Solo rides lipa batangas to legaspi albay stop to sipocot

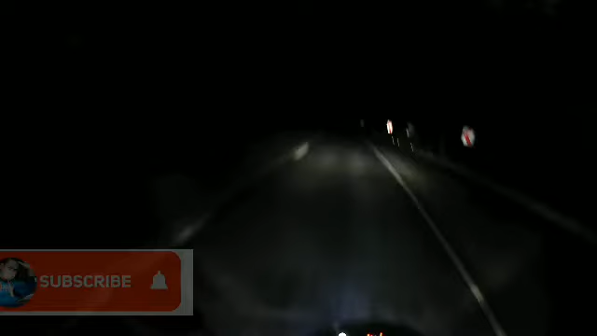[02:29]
Maambon kayo dito sa taas One Eternity Later Ang pangit ang daan Tatalun-dalun, tatalun
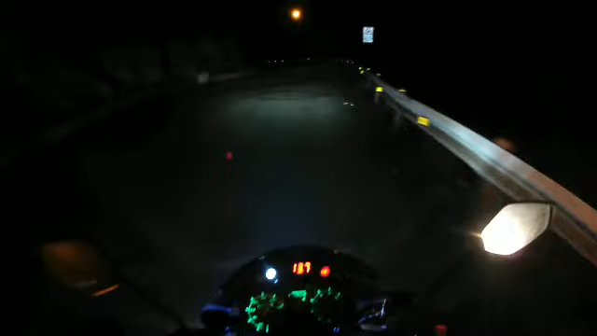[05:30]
baka mag-skin yung aking gulong Bakit nasabihin natin Ating mitcheller E mabuha Mabutik naman yung daan Hindi siya yung Solid espalto Magasgasan yung ating Muster na pinakamamahal-mahal